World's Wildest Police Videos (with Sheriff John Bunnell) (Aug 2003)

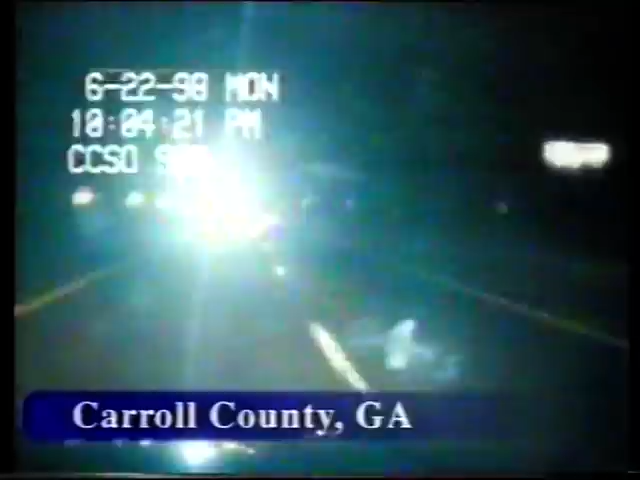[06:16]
It's nearing bedtime for most in this small southern town,
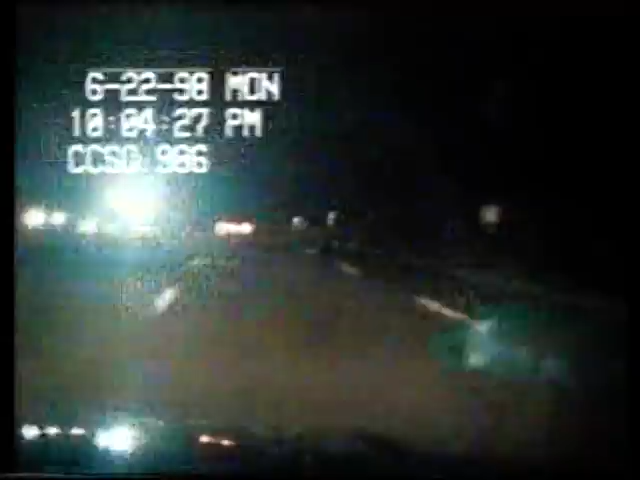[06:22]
but it will be quite a while before these officers get to turn in. A man in a stolen sports car is on the warpath. The wide-open road gives him plenty of room to move, but officers can also use the empty highway to their advantage. One unit buries ahead of the suspect to lay down spike strips. Since traffic is sparse, he's free to choose the best location. He sets up and radios dispatch.
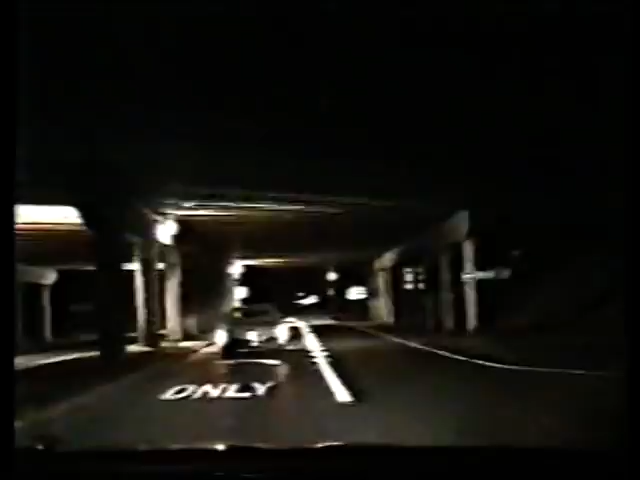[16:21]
Come on, stop, sir. But running on the interstate will take him through KD's surrounding counties. This means new jurisdictions and more officers joining the pursuit. Sure enough, when the chase crosses into Harris County, a new unit rolls up. The suspect quickly swerves off the freeway.
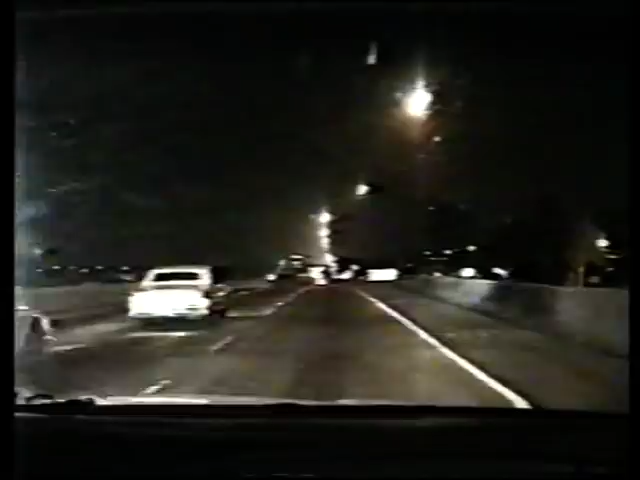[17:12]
Suddenly, a wall of screaming sirens and flashing lights appears in the distance. The Houston police force joins the chase. With a throng of officers on his tail, the driver should know he can't escape. Still, he's free and running fast. But with each passing second, it seems a new officer joins the chase.
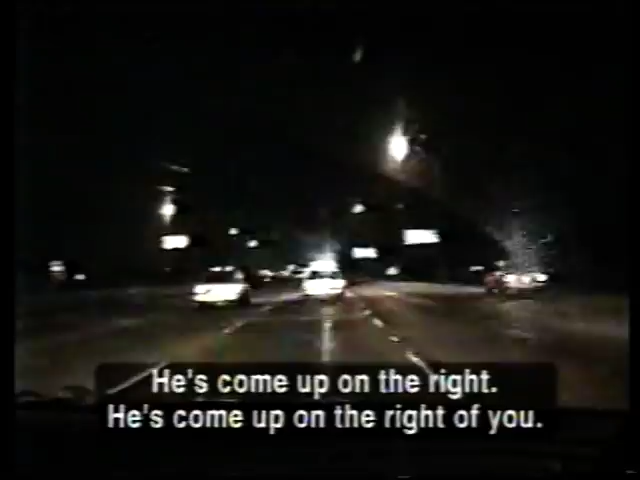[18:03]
Come up on the right edge. The DPS unit moves in fast. The troopers decide to shoot out the suspect's tires. Come up on your head. They try to get into position, but the driver matches them move for move. Finally, the trooper outmaneuvers and blows away the back right tire. Another shot. And the suspect's vehicle is crippled beyond repair.